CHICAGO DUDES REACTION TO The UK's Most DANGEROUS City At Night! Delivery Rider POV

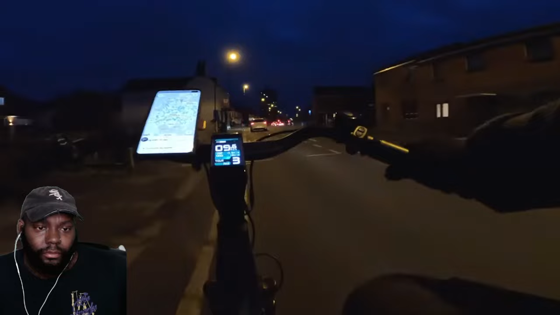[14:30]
and a couple of other places I think so I'm gonna head back in that direction fingers crossed we'll get an order from one of them the standard suite center which looks about five minutes away from me but then we're gonna have to go back the opposite way that distance
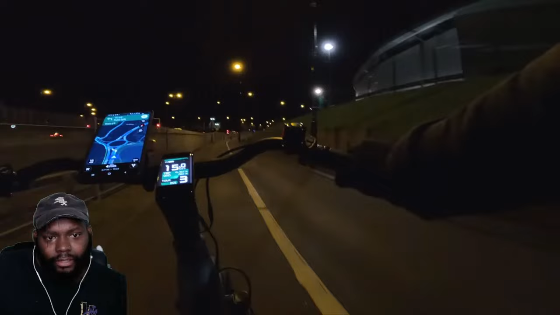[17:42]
areas I know we've come to commentary before but driving during the day compared to at night it's like yin and yang it's polar opposites where on earth is this taking me I keep thinking I'm going to see a police interceptor at some point
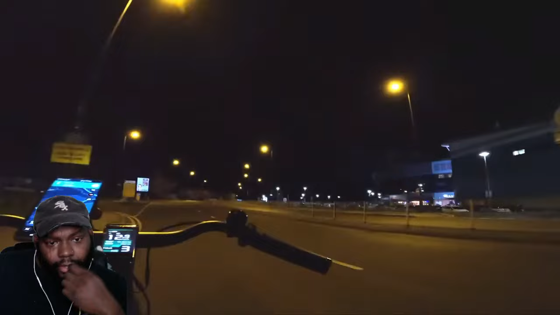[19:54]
oh my god this stadium has it all is that a bar over there as well I think it is to be fair Coventry Stadium is absolutely massive right where are we going he wants me to go down here oh this looks very dark I'm not sure anything next to all of these type of you know what I'm saying foliage is always going to be suspect to me I just don't trust that type of energy fan of this right this looks very sketchy I'll buy some sort of warehouse here where am I going see what I'm talking about need to go are you kidding me
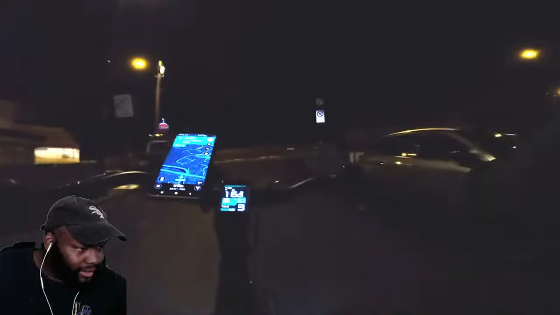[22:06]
all the way but I don't want to be driving down a pitch black canal and I'm not familiar with the area so they're going to go this way
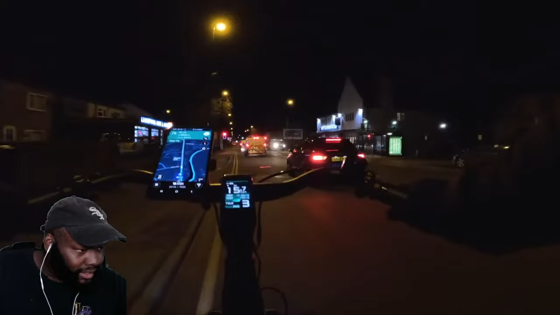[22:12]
instead oh it's actually saying this we're going to be about the similar time which is good news for me this is exactly what this bike was designed for riding on the roads like this let's go get it delivered
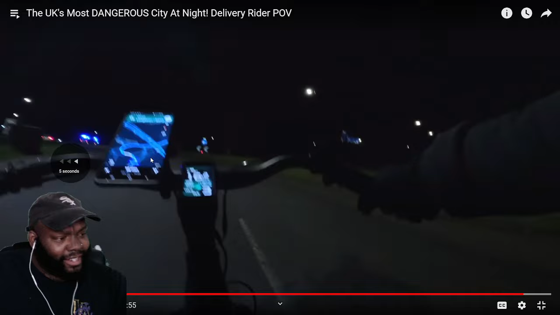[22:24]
ah we've seen some police there it is riding on the roads like this let's go get it delivered that's probably Lisa